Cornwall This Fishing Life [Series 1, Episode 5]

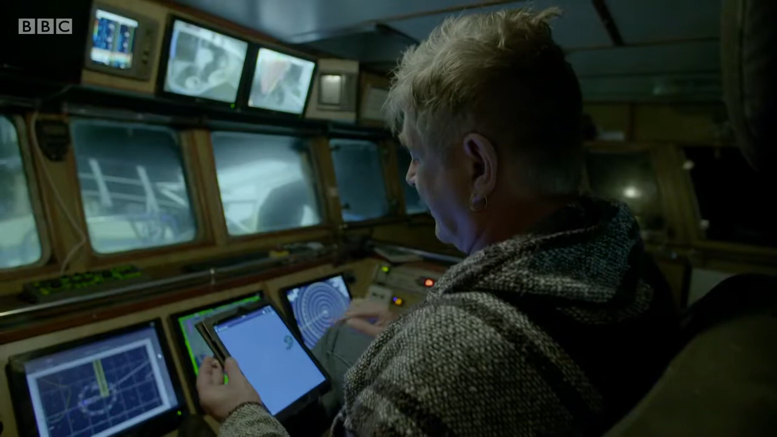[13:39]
that fella coming up here now he's a french trawler
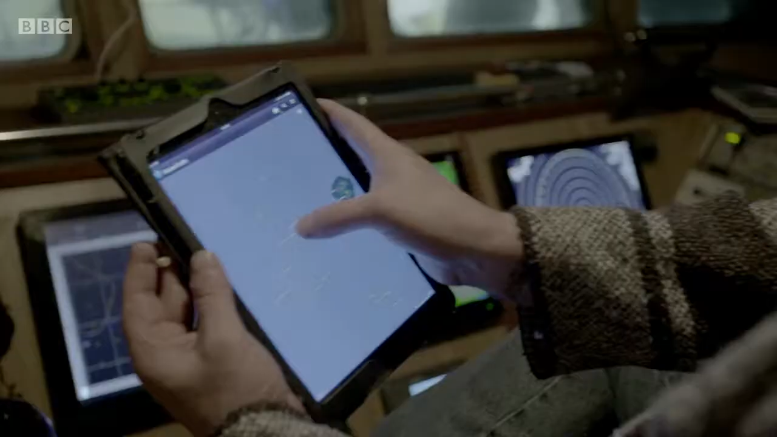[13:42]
in these waters
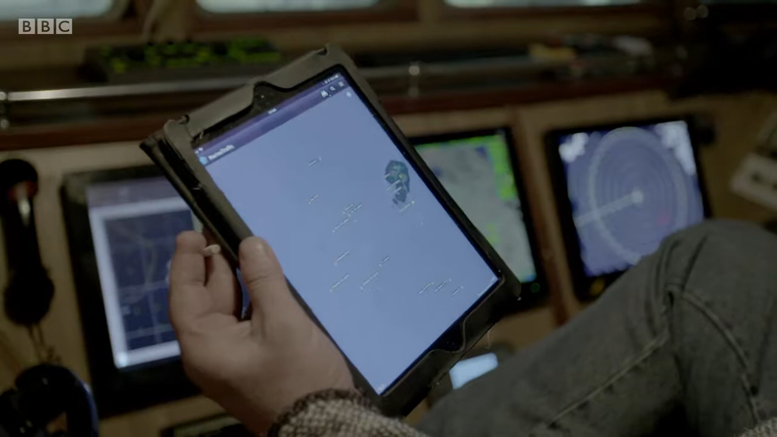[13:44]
british boats can land less than half the hake that french boats can he's all right a while yet but you'll have to keep an eye on him here then